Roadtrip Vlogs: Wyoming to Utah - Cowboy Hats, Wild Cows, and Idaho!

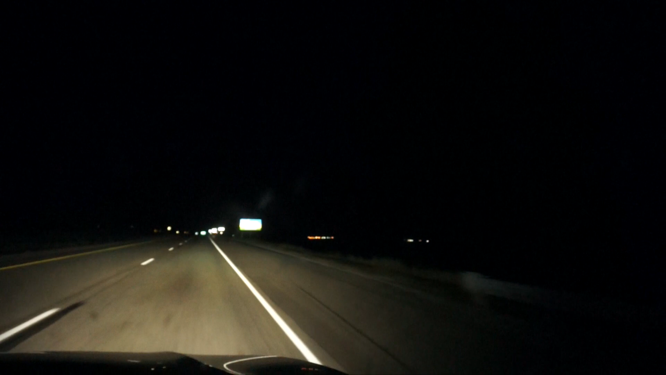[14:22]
We are in Utah. I don't even know if you can even see the sign because it's blowing out. There it was. You saw it for a second. I am watching. I don't know why I have never watched Jody before.